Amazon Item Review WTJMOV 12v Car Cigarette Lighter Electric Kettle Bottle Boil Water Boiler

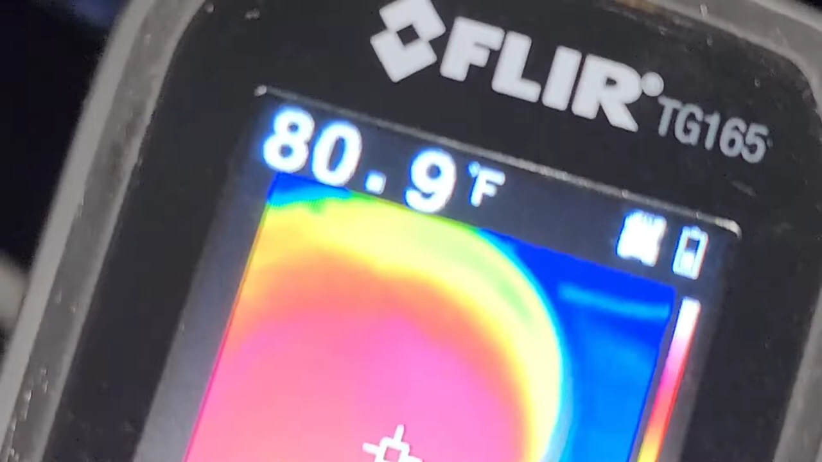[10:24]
On screen: spot 80.9°F
bottom and here you can see it's about 116 degrees it really depends where it checks so it's going like hundred
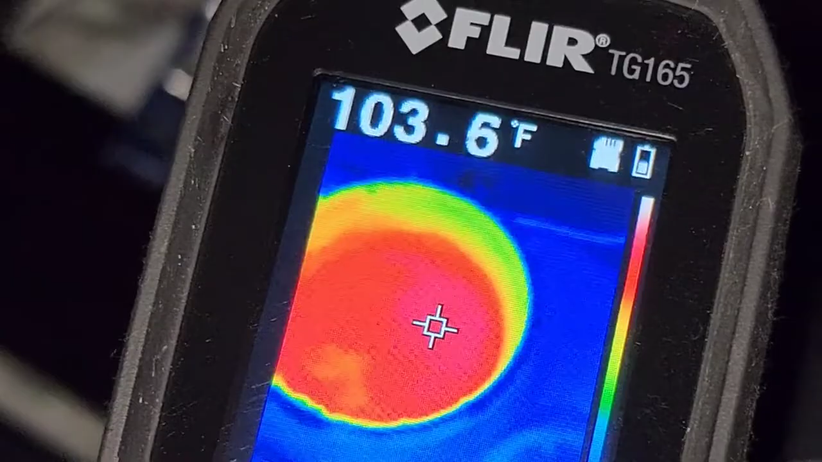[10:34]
On screen: spot 103.6°F
nineteen hundred twenty depending on where okay so let me go from a side angle here
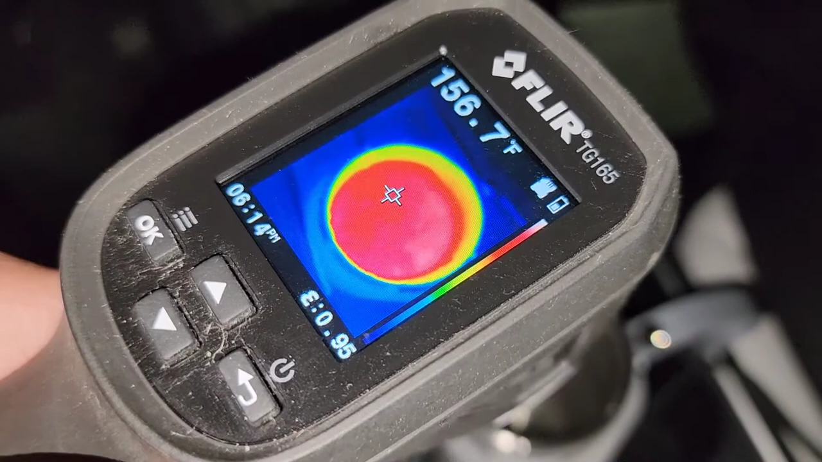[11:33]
On screen: spot 156.7°F
157 or so 158 fahrenheit all right you can do the calculation
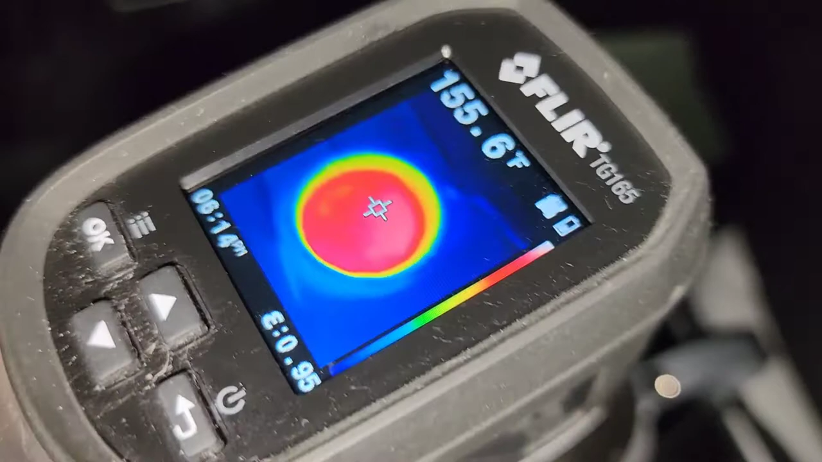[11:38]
On screen: spot 155.6°F
for what it is in Celsius 159 160 ish all right so I'm going to
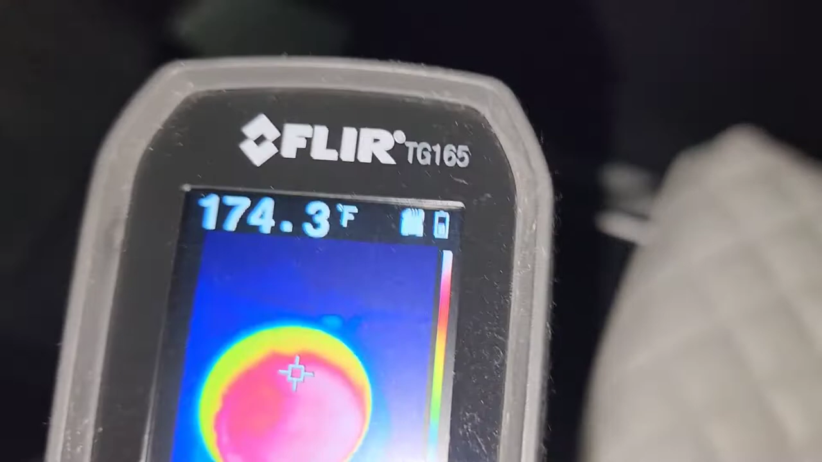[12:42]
On screen: spot 174.3°F
yeah I don't know how accurate it is if I go from an angle
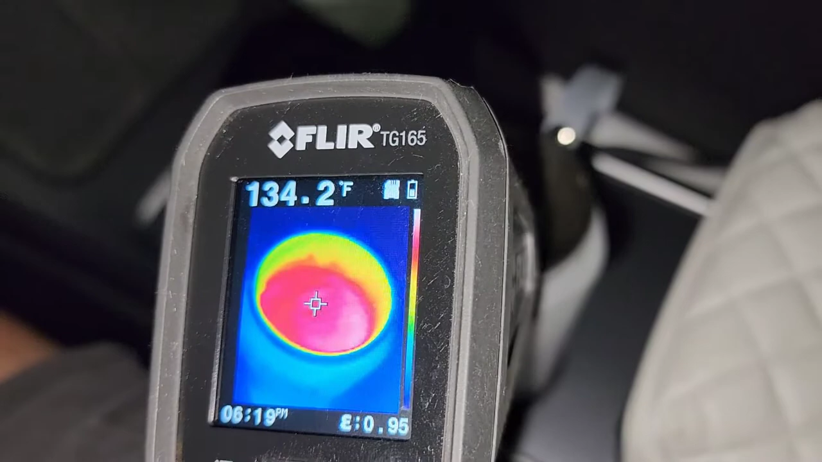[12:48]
On screen: spot 134.2°F
or if I go from straight on top
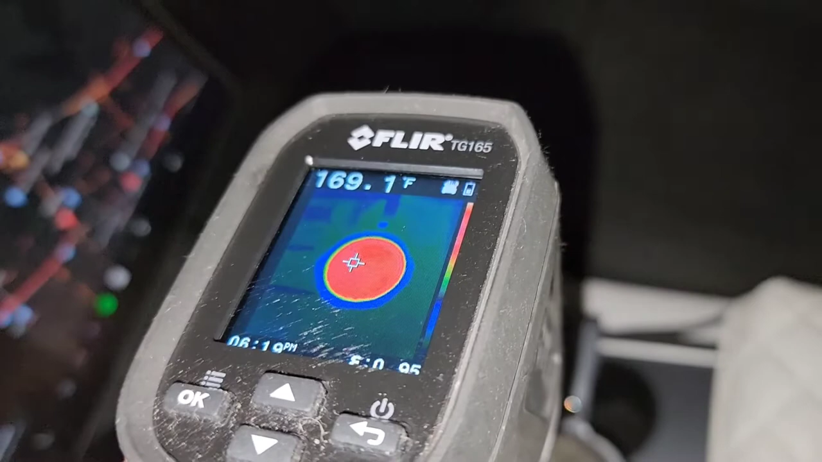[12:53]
On screen: spot 169.1°F
you can see the temperature kind of varies a lot depending on look at that 184
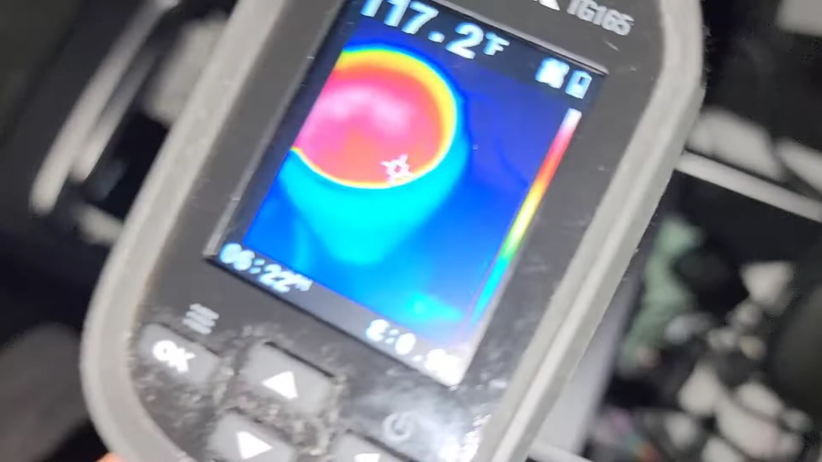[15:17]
I don't know how it knows to stay off here you can see 186 187 degrees fahrenheit okay it really depends
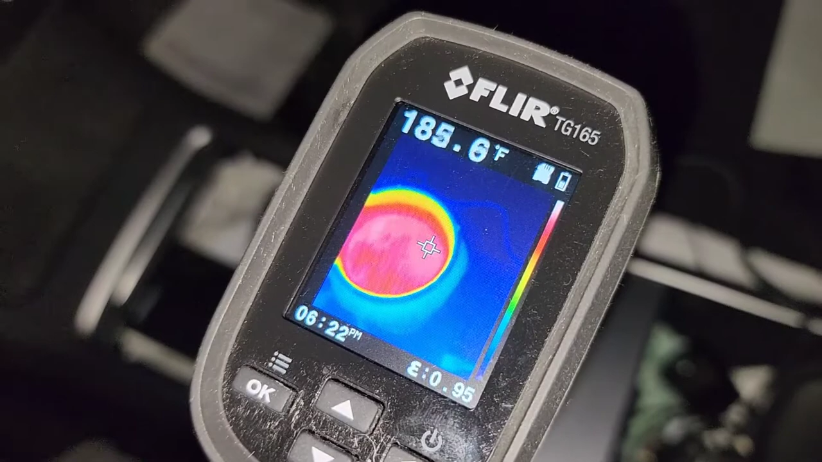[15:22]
On screen: spot 185.6°F
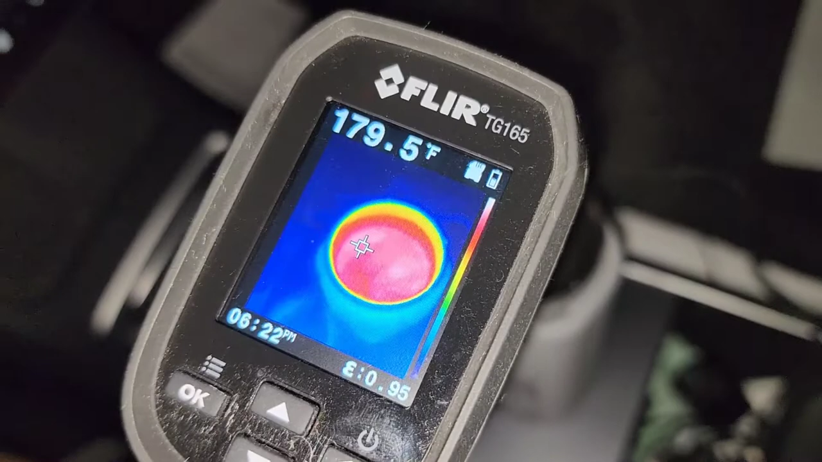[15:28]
On screen: spot 179.5°F
yeah I don't know how it detects the temperature here but uh it is super hot maybe I'll make a hot chocolate in here
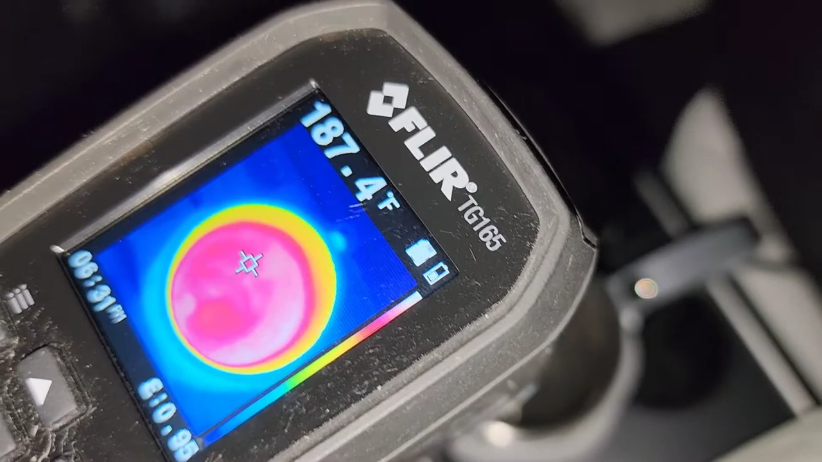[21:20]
On screen: spot 187.4°F
186 187 okay so anyways I don't know how accurate this this measuring thing is but uh it's showing about
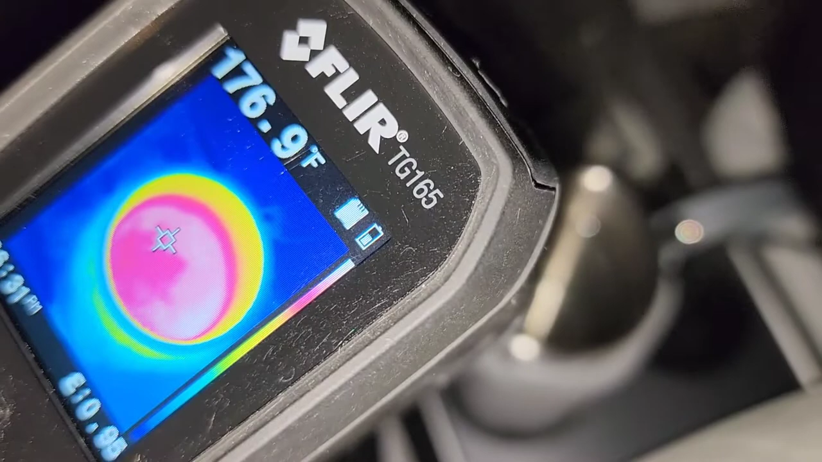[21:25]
On screen: spot 176.9°F
187 at the highest I think that I saw okay most
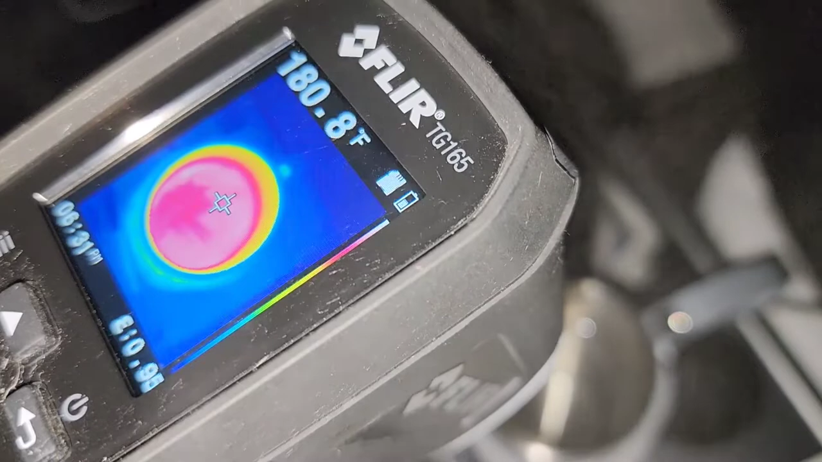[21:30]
On screen: spot 180.8°F
of it's being around 180 or so alright so we're gonna leave this two hours